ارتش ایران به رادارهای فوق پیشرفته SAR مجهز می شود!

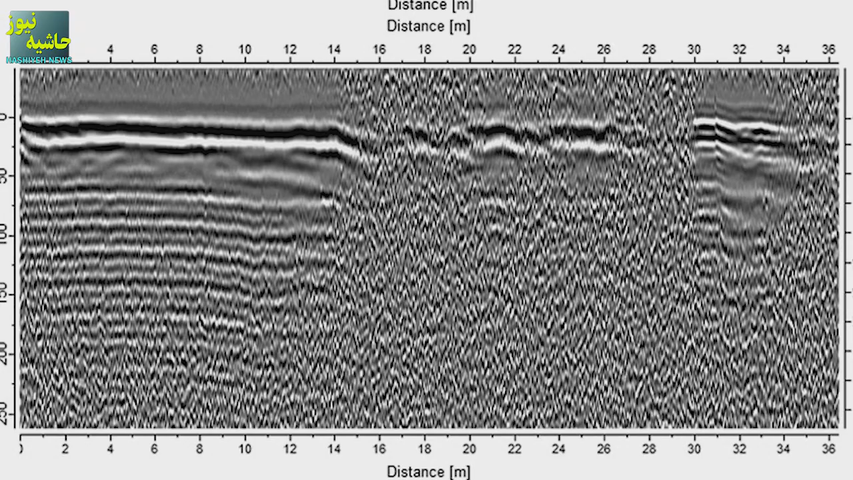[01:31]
درجه حول مسیل پرواز را نشان می دهد رادارهای تصویرگر اولیه تصویر روی یک صفحه پرتوی کاتودیک با فوسفور دیرپا
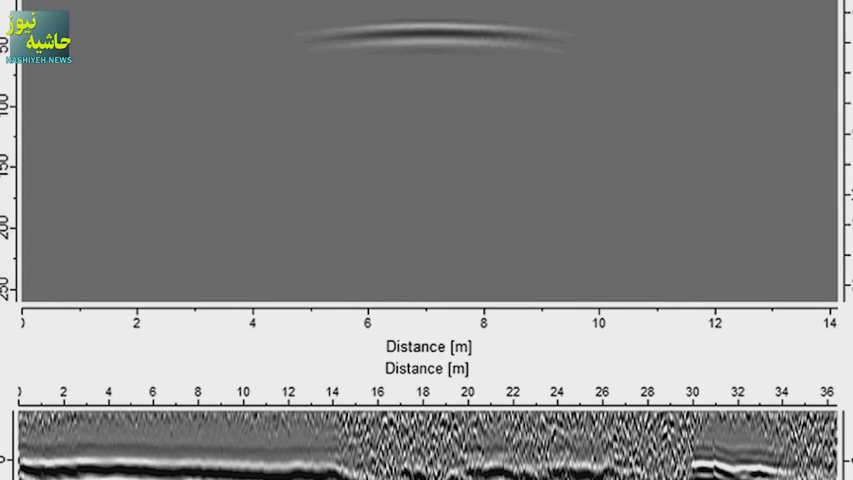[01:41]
نمایش می داد تصویر درجهت مربوط به موقعیت لحظه ای آنتن برراغ بود و
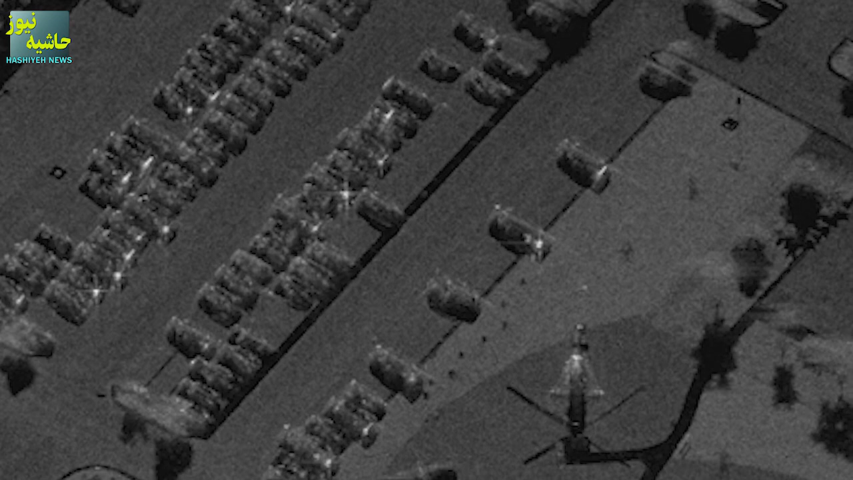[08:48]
از یک سطح با دقت تفکیک از چند متر تا چند کلومتر دوام
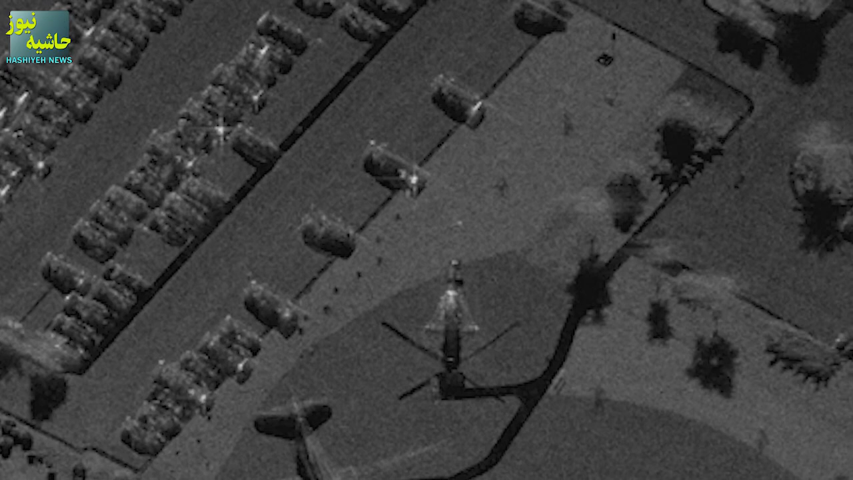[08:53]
توانای تحییه تصویری با دقت مطلوب و معین مستقل از ارتفاع تا حدی که قدرت فرستنده اجازه
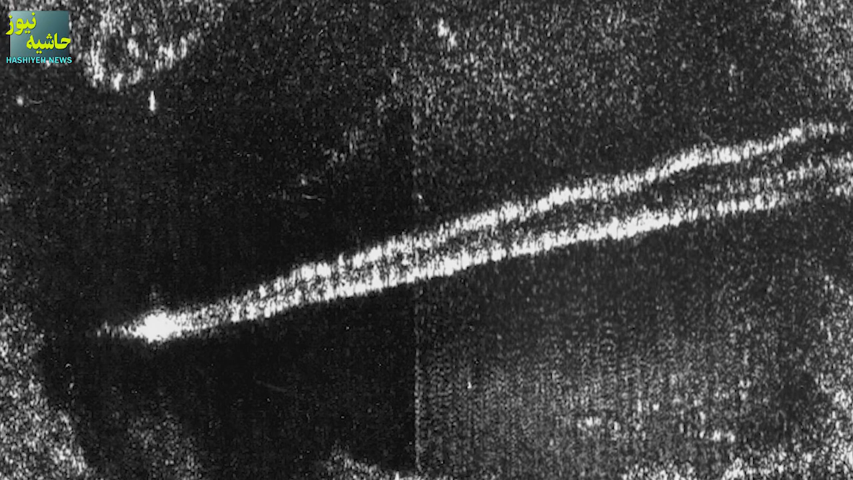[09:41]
طولی آنتن است بنابراین برای دستیابی به قدرت تفکیک بیشتر س ای آر
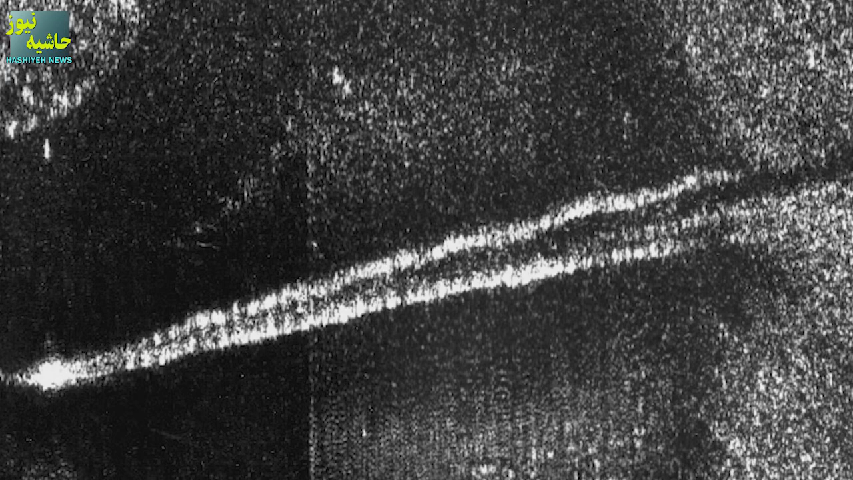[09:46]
به یک آنتن کوتاه نیاز دارد در حالی که ر ای آر استفاده از یک آنتنه خیلی بلند را ایجاب میکنند